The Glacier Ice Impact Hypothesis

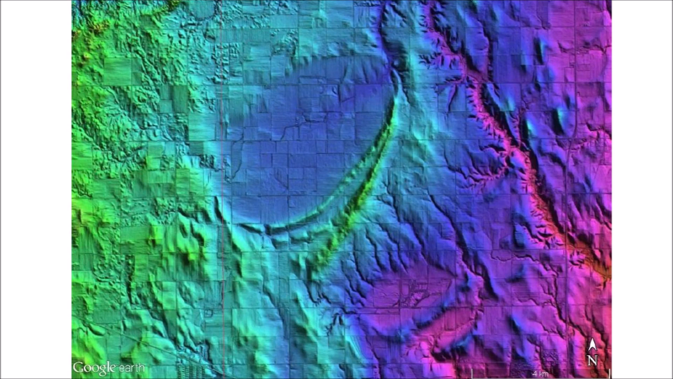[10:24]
These geological features have elliptical geometry and raised rims like the Carolina Bays, but they are oriented toward the southwest. Proponents of the hypothesis that the Carolina Bays were formed by wind and water mechanisms usually do not consider the Nebraska rainwater basins. The radial orientation of these elliptical features in the Atlantic coast and in Nebraska indicates that the source of these impact structures originated in the Great Lakes region.
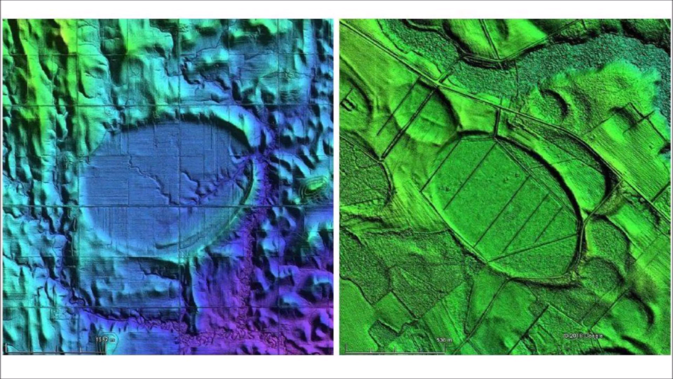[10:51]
This is a clue that should not be ignored. Ellipses are conic sections, and the precise elliptical geometry of the Carolina Bays indicates that the bays originated as inclined conical cavities. As we have seen, the Carolina Bays are the most prevalent geological structures in the Atlantic coastal plain, and they should be in geology books. Once the Carolina Bays are recognized as more than sand dunes, we will learn much more about the history of North America. Thank you for joining me in the exploration of the Carolina Bays.